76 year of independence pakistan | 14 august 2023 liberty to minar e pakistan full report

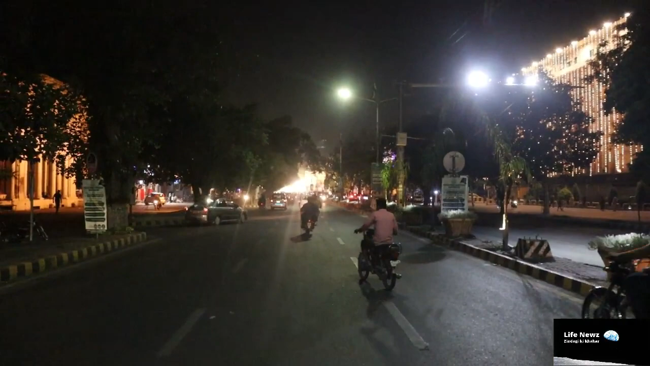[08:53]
آپ دیکھیں تو آگے کافی زیادہ
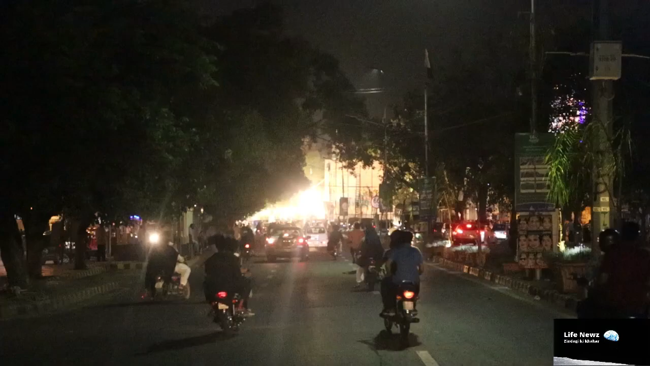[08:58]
روشنی نظر آرہی ہے ہم بالکل وہاں پہ بھی جا کے دکھاتے ہیں کہ آگے کیا سین ہے اور یہ وابڈہ اس لاہور مال روڈ کے مناظر اور لوگوں کو جگہ جگہ بے فضول بیریرز لگا کے تنگ کیا جا رہا ہے